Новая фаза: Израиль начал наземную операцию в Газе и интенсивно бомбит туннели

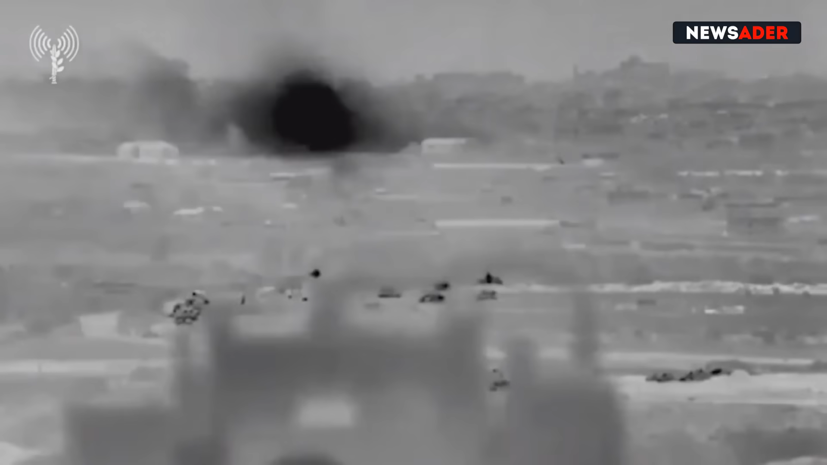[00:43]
Ну что ж там как бы, так оно и есть.
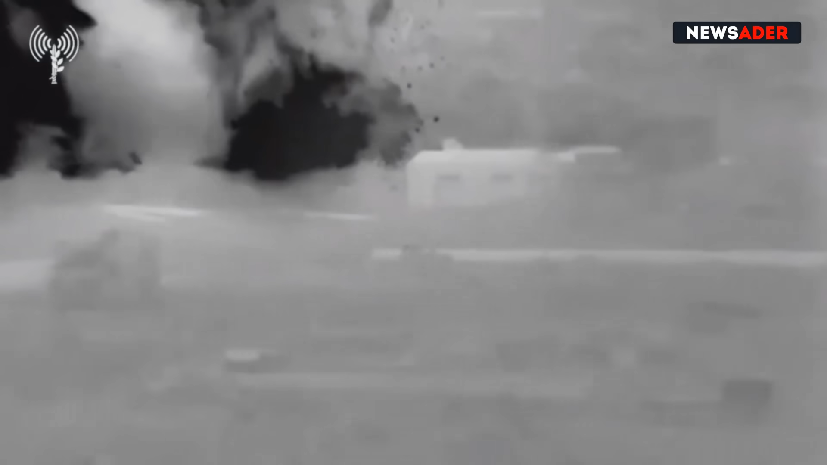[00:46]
Это взрыв под землей, который через относительно небольшое отверстие на поверхности земли выходит.
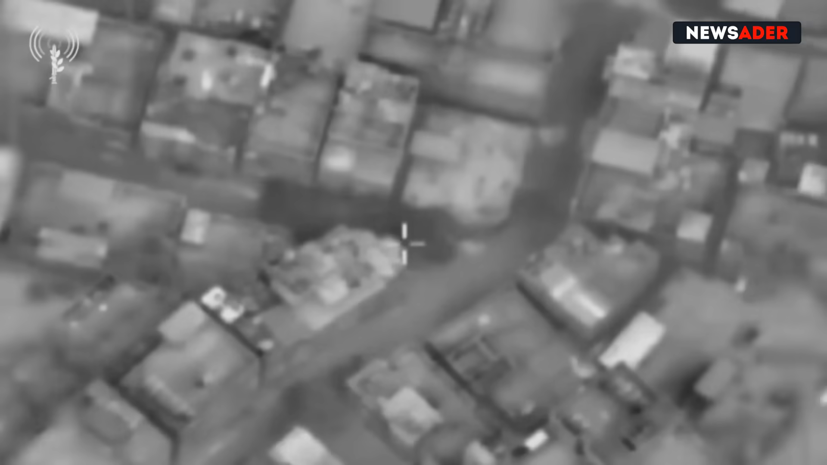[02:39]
под прикрытием палестинского народа, в буквальном, в переносном смысле, развивал свою подземную сеть, наращивал вооружение.
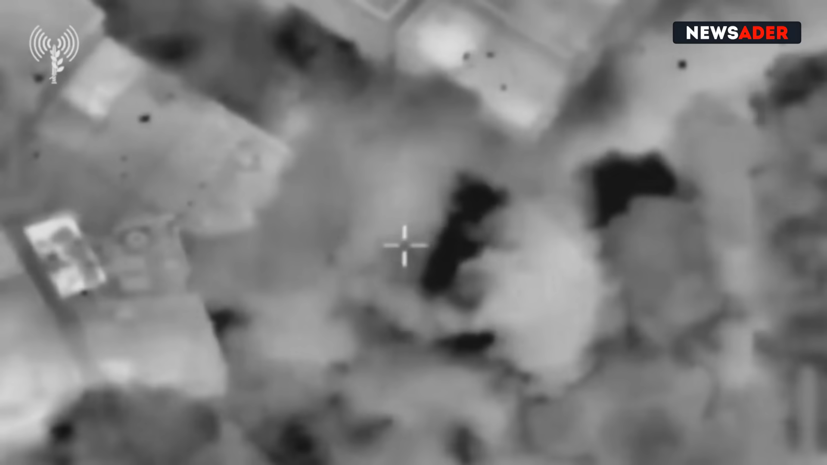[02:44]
И вот теперь туннель, главная гарантия безопасности террористической организации, уничтожается на наших глазах. И теперь давайте посмотрим на то, что происходит одновременно на земле.
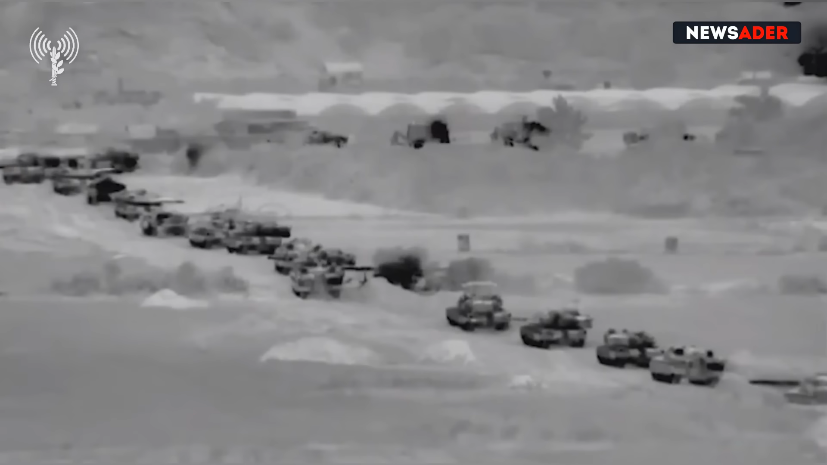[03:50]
Но на самом деле, те кадры, которые распространяются прямо сейчас с Ахалом, показывают, что речь идет отнюдь не об ограниченной операции.